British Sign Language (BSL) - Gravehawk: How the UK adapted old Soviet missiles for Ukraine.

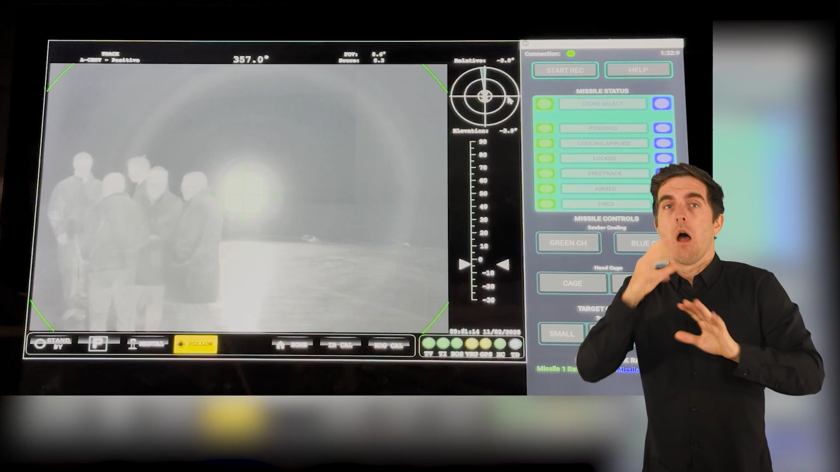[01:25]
And then it passes that information to the missile that can then continue to track separately, while it then switches and focuses on a different target.